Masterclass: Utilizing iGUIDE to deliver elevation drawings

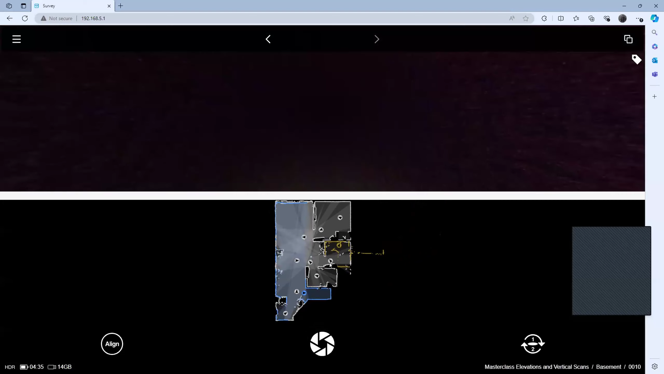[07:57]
However, once we get to this panel over here, and let's just go full LiDAR mode.
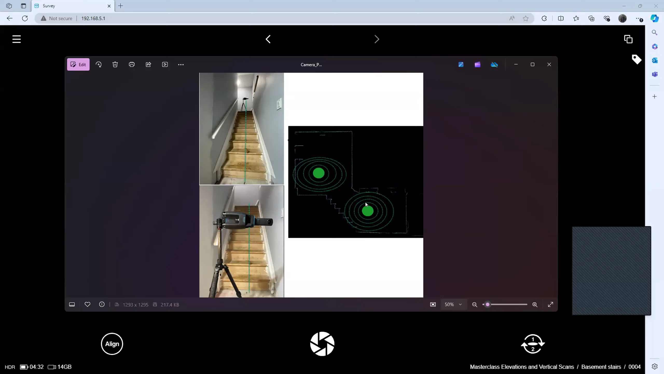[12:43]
And then in regards to the angle of the angle, yeah, you should be making sure that it's level here as well. So very good questions. Very, very important questions. And what is the difference between stitching and aligning?
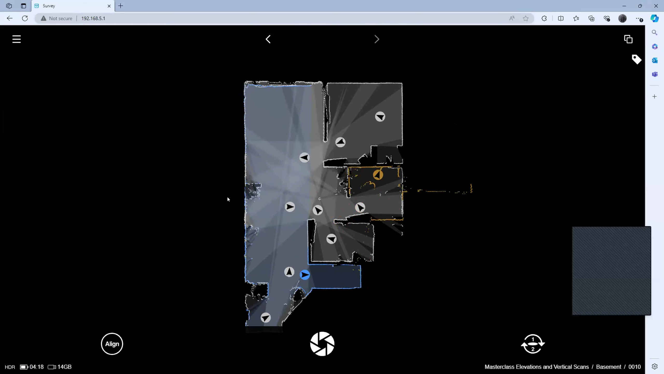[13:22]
doing these aligning functions and they get kind of, they sometimes get the acronym. We're stitching it together. We're aligning it together.
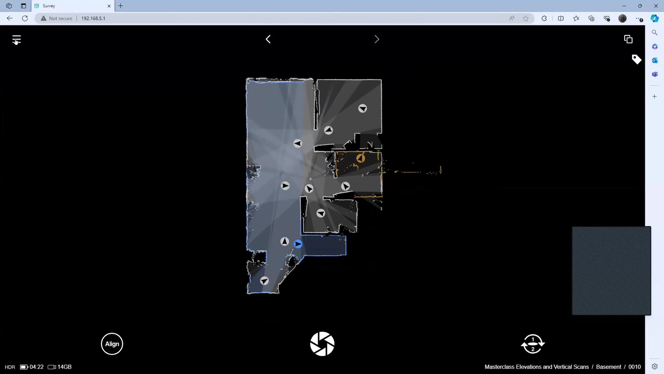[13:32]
It's the same kind of, um, it's just different names, meaning the same thing. Yeah. Do you need to do two scans at the top of the stairs, one on the right and one?
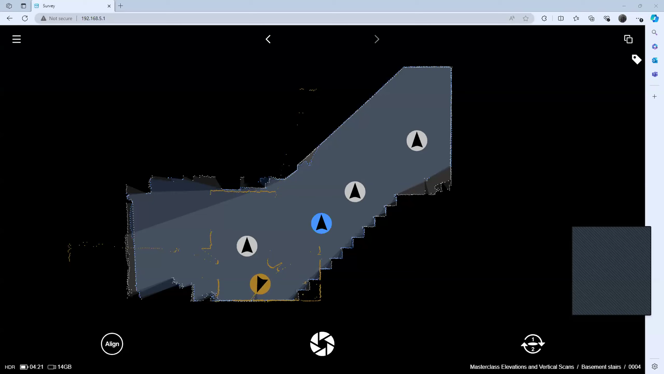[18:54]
All right, go ahead and keep going, Andrew. Yeah. Great questions. Good, good indeed. All right. So, um, just picking up where we left off, we're covering the stairs there. So then we're going to just show you the floors one more time.
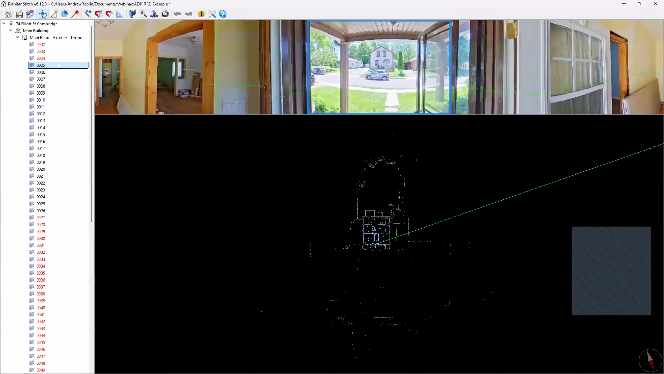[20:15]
We would have multiple floors. Now that being said, you can upload from your phone. You don't need to upload it from stitch, but we're just going to cover this at the moment. So we've got our main floor here, lots of scans, more than you would typically need on the interior portion anyways, but you would have scans of the entirety of the internal portion of the property.
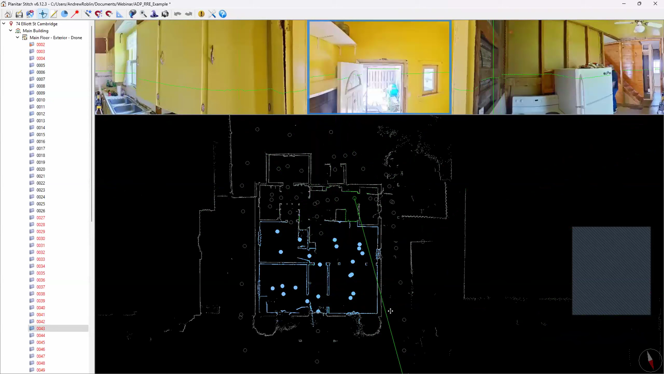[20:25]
So the indoor portion, you're also going to have scans outside of the home. So you're going to want to have scans around the front door, all around the exterior portions of the property. Hello Rob. Okay. So you're going to go all around the property, make sure that you've got captured the entire space there.
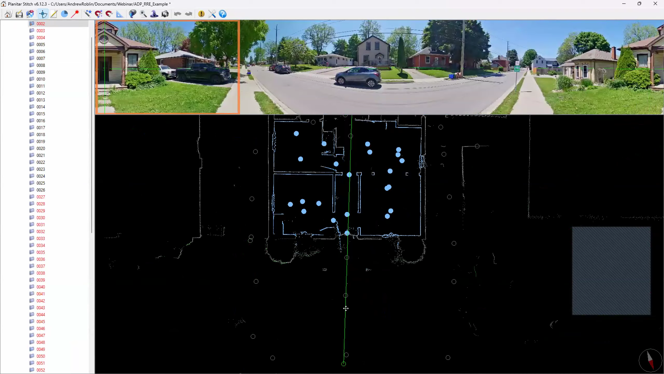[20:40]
Wait a second, Andrew, you mean I can take my camera outside? You sure can. Yeah. Actually, one of the cool tricks is you can either start inside or outside. It's entirely up to you. I like to start after I've captured the entirety of the inside of the home. And then you can take a scan right at the threshold of the door with the door open,
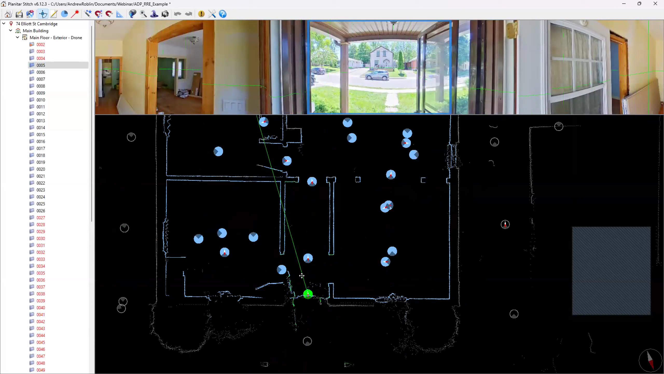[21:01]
and it creates overlapping geometry or over up overlapping LIDAR data. And you can move outside and you want to be about six feet from the property.
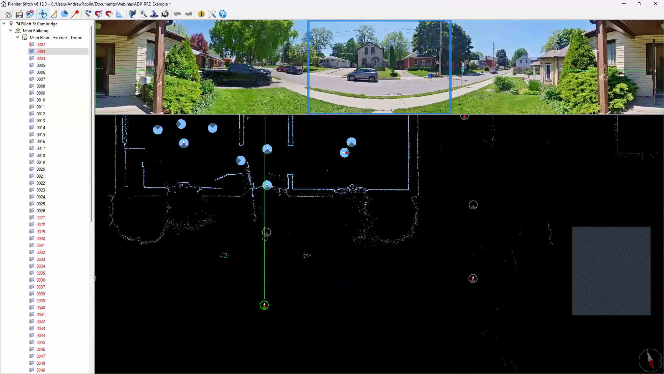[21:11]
You can keep going a little bit further back once you've established a really good set of geometry or LIDAR data, but you can move around. Again, you can see here, I'm hitting the corner. You can see on the visual portion of the screen, this LIDAR data correlates with the outside of the home.
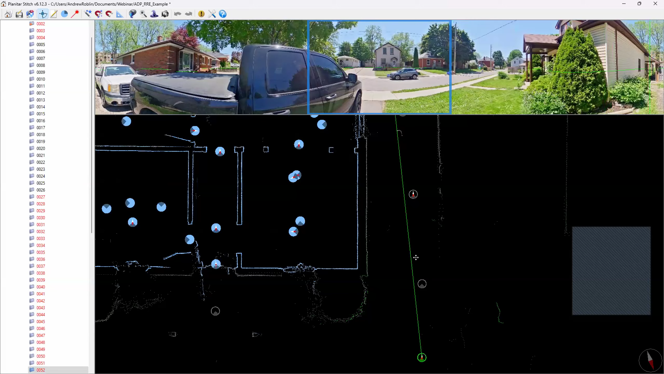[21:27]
And you just keep going around the property. You can see that you can capture all the documentation on the exterior. There was a drone shot in there, which we can cover at another time. But yeah, you can you can capture everything outside some really unique spaces and also
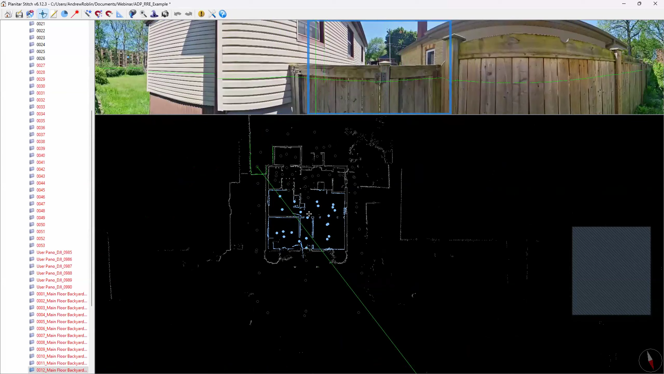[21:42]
it's relevant. Yeah, go ahead. So there's two questions that have come in or two comments in the in the chat area, and they're related to each other. And there's a big some bigger picture issues going on here. The biggest challenge of shooting the exterior, besides when it's raining, is keeping the data aligned.